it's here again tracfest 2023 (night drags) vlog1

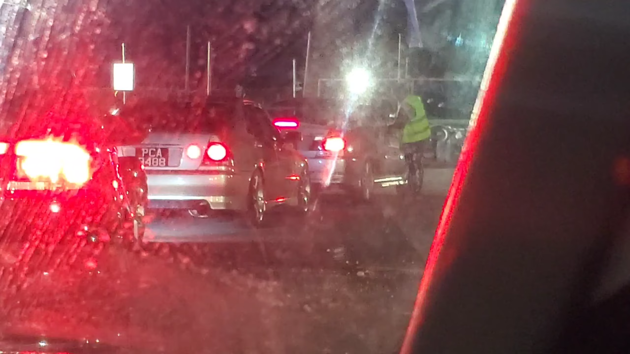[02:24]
We're here. I'm coming up to the track event, right? And that Alteza and the Evo is behind me.